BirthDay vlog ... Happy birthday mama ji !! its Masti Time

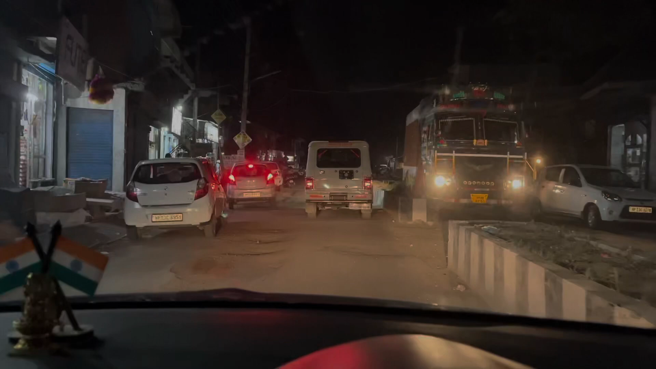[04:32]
तो ये बर्ठी की मार्केट देखिए सब्जी मंडी लगी हुई है और रोड को डिवाइड कर दिया गया है तो अभी चलते हैं थोड़ा फास्ट फास्ट मिलते हैं किसी और एंगल से फिर